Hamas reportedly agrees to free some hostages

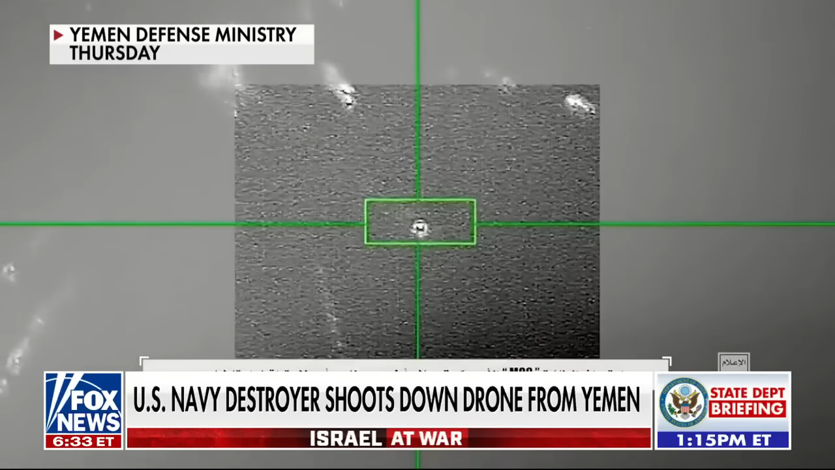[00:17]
FORCES IN THE MIDDLE EAST CLIMBS TO 57 AND A U.S. DESTROYER SHOOTS DOWN A DRONE FROM YEMEN.
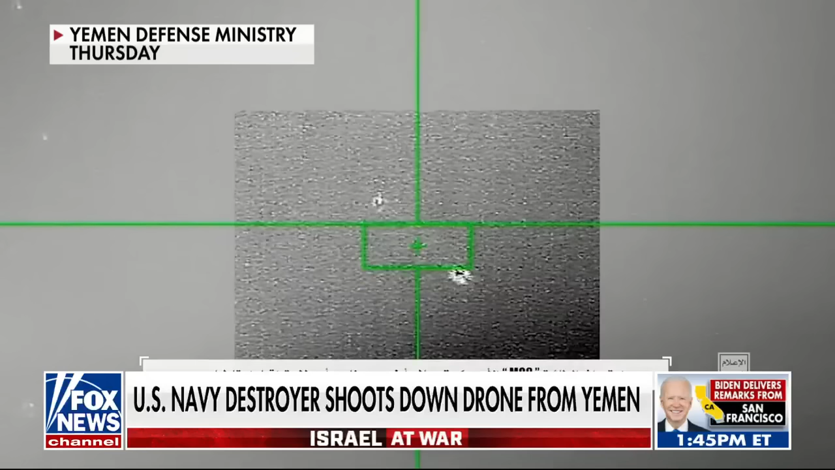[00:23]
THE HOUTHI REBELS SEEM TO BE ARMED. I WONDER WHY IRAN DID THAT. HERE TO REACT FORMER GREEN BORET AND LEADER OF TASK FORCE PINEAPPLE, RETIRED LIEUTENANT COLONEL SCOTT MANN.